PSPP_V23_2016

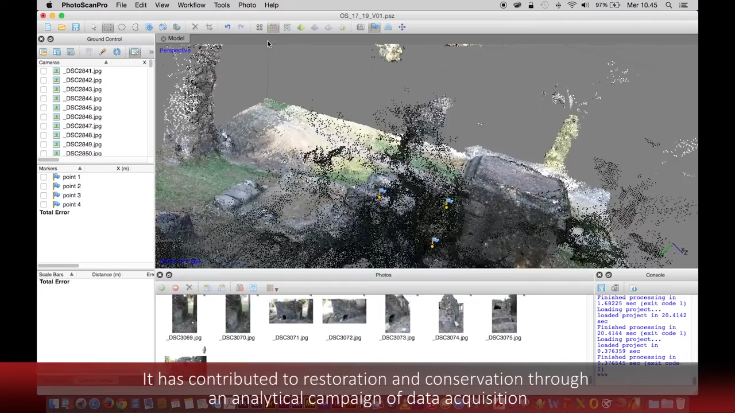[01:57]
attraverso analitiche campagne di acquisizione dei dati,
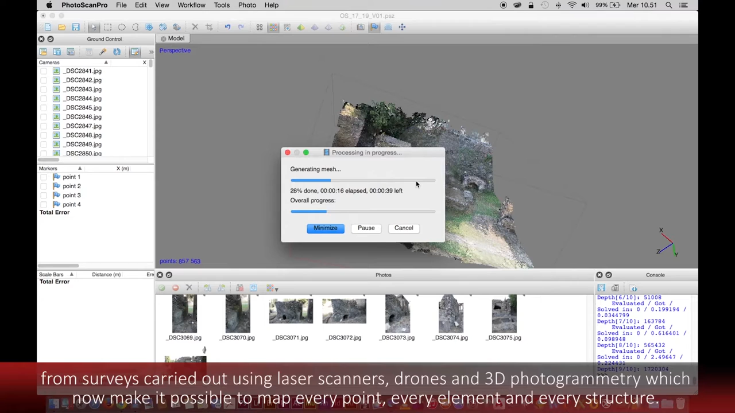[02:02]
mediante rilievi realizzati con tecnologie laser scanner, drone ed elaborazioni fotogrammetriche 3D,
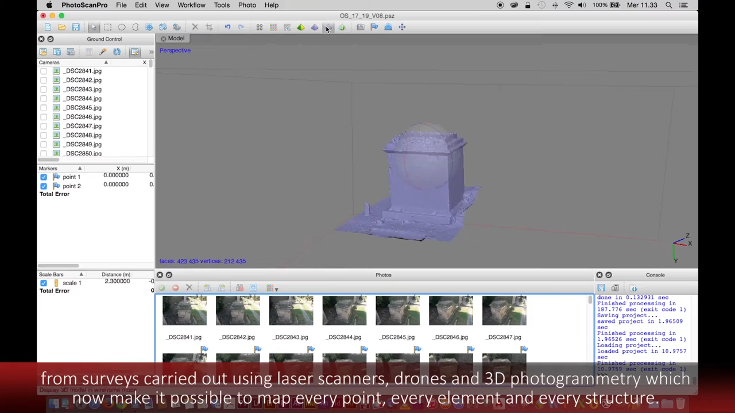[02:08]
che stanno finalmente consentendo di mappare ogni punto, ogni elemento, ogni struttura.
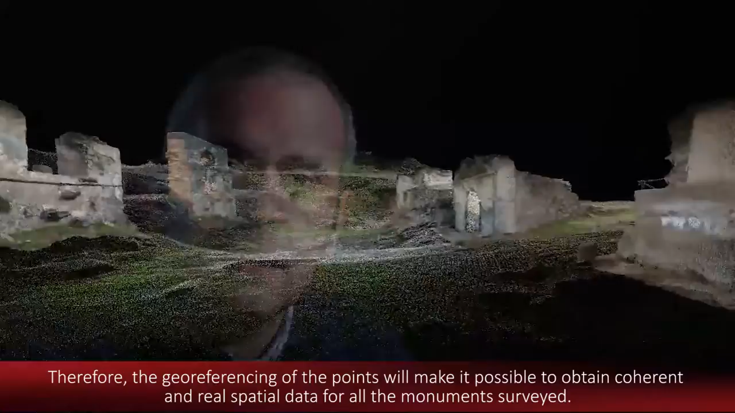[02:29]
L'oggettività e la precisione dei dati sono frutto della tecnologia laser scanner da noi utilizzata nel rilievo della necropoli.
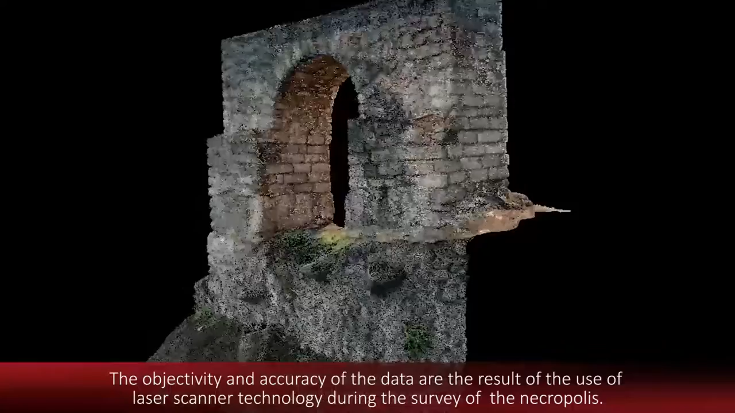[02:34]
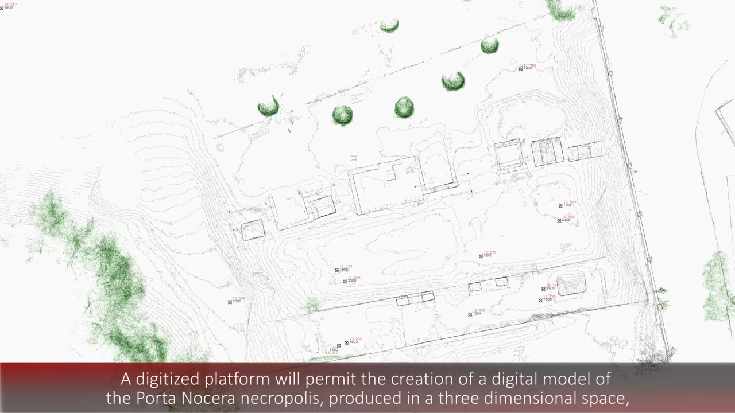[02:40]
Una piattaforma informatizzata consentirà di elaborare un modello digitale della necropoli di Portanocera,
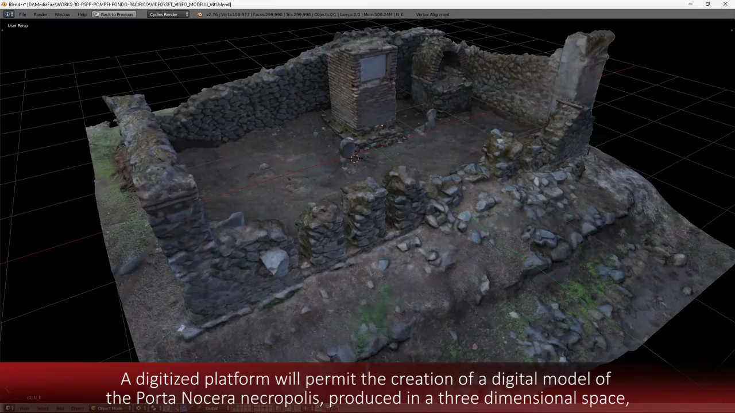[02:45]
riprodotto ora in uno spazio tridimensionale, con la precisa resa dei volumi interni ed esterni di
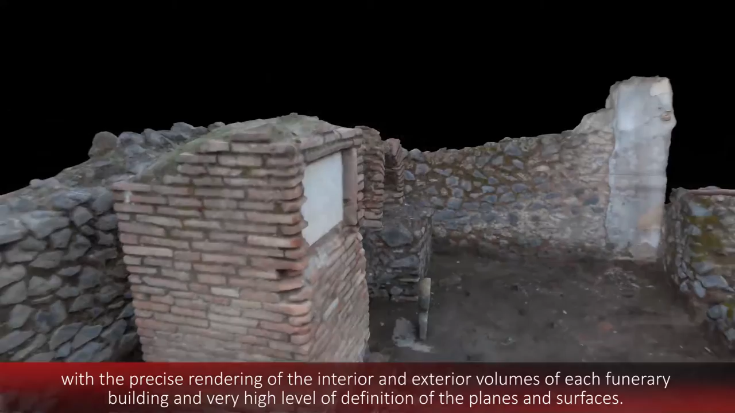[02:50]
ciascun edificio funerario ed un altissimo livello di definizione di piani e superfici.
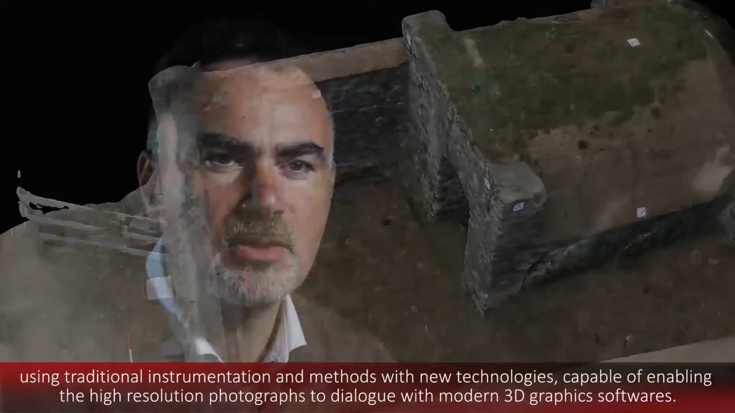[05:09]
con l'impiego di nuove tecnologie, capaci di far dialogare la fotografia ad alta risoluzione con i moderni software grafici 3D.
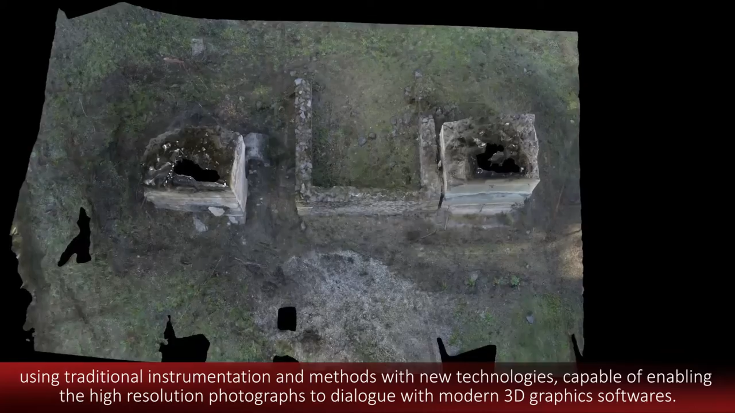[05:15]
Il prodotto finale si configura come un modello digitale del complesso monumentale, perfettamente ricreato con un altissimo livello di dettaglio.
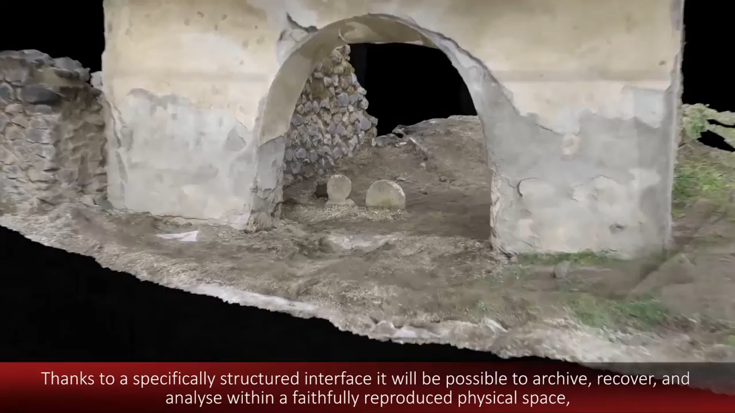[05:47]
recuperare, analizzare all'interno di uno spazio fisico fedelmente riprodotto,
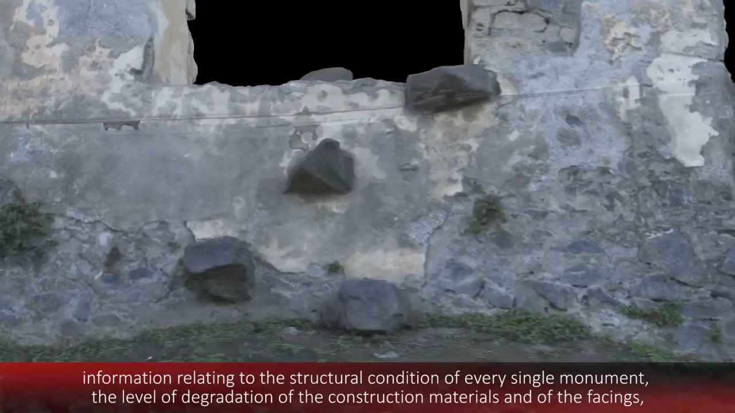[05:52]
informazioni relative alle condizioni strutturali di ogni singolo monumento,